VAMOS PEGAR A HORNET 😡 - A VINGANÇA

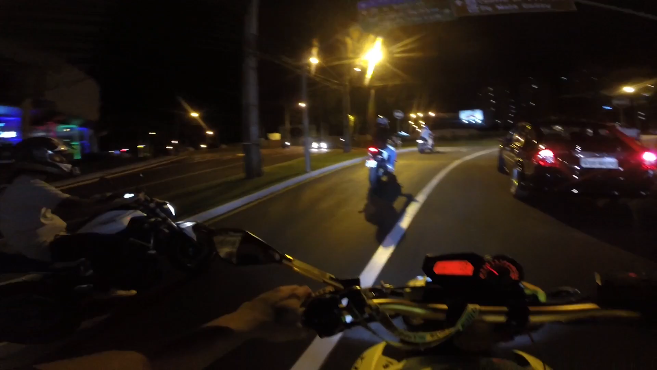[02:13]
Duas Hornet e o MT-07 contra a minha XJ6. Lembrando, se essa aqui não dá conta, a Phaser 600 vai dar conta. Vamos no rolê, rapaziada, que hoje, mano, vai ser intenso, mano. Vai ser rolê cabuloso. Então já vai deixando o like aí, mano, se você gosta de motovlog.
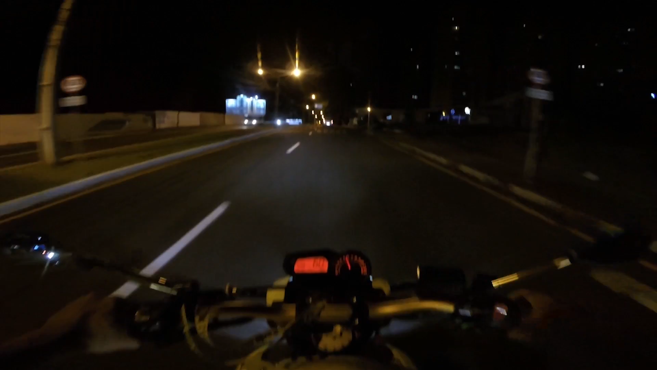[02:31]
Eu não sei se vocês gostam, então eu nem posto com muita frequência por causa disso. Vocês... tá, pô! Vocês não falam nada. Caramba!
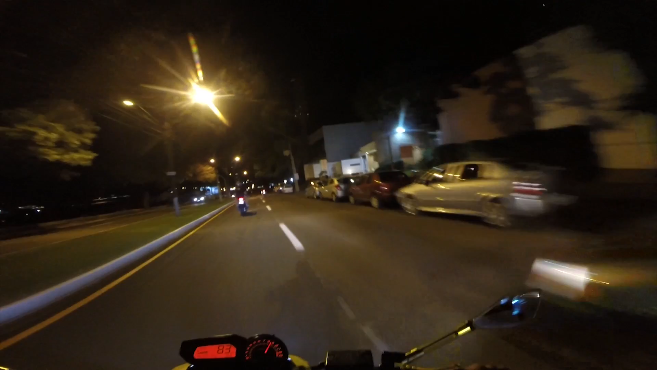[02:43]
Mano, a gente já vai testar é agora. A gente já tá entrando pra pista. Infelizmente a gente não tem nenhum autódromo aí pra gente testar. Então a gente vai, tá vindo na madrugada testar isso.
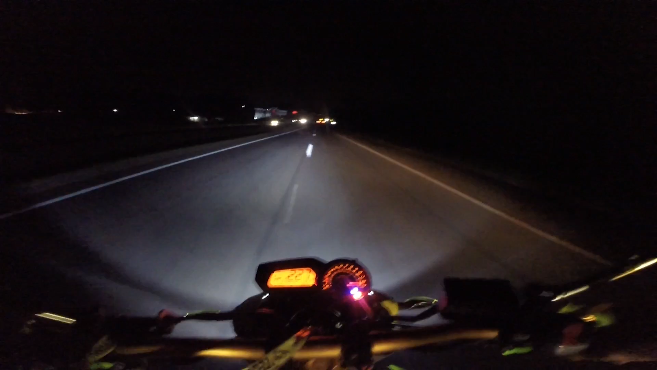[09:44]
Testes feitos, mano, eu não sei nem falar, a MT-07 pelo menos, de final ela não aguentou, porque realmente a MT ela tem uma limitação nela, a MT não é remapeada, a Hornet, galera, olha, eu vou falar bem sincero,
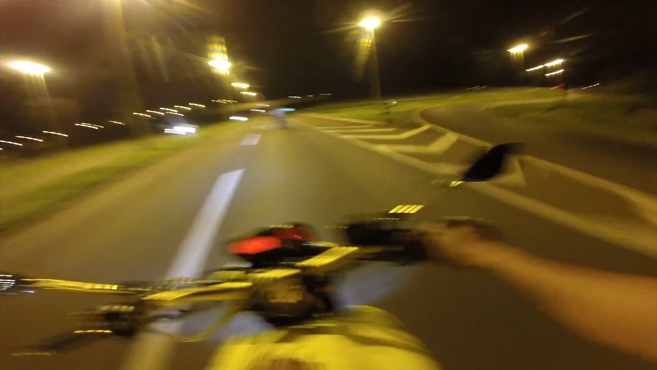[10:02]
a minha moto, ela não ficava nem um pouco perto da Hornet, assim, nem um pouco mesmo,
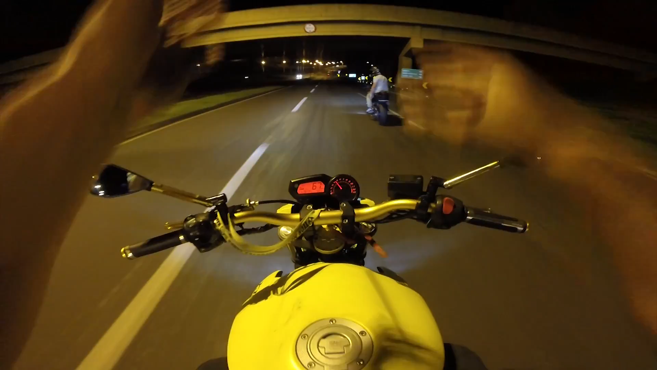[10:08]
tá ligado, nada, a Hornet sumia.
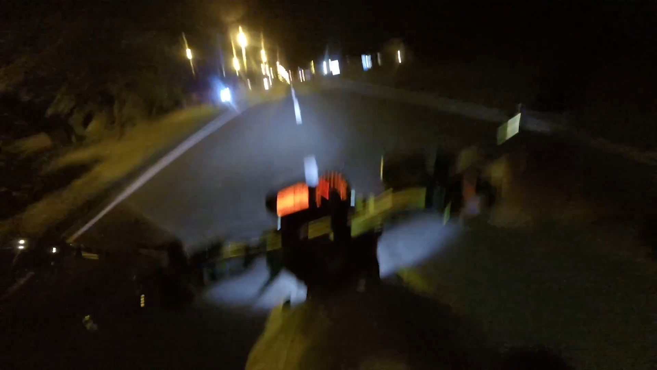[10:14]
E agora, mano, ela tá andando, tipo, não vou falar lado a lado, porque eu vou estar mentindo, realmente. É, algumas vezes eu fiquei na frente, mas a Hornet, ela, no final, ela pega, mano. De final, ela vem, a uns 240, a Hornet passa. Mas, galera, eu não fico pra trás, eu fico no vácuo, eu boto lado a lado.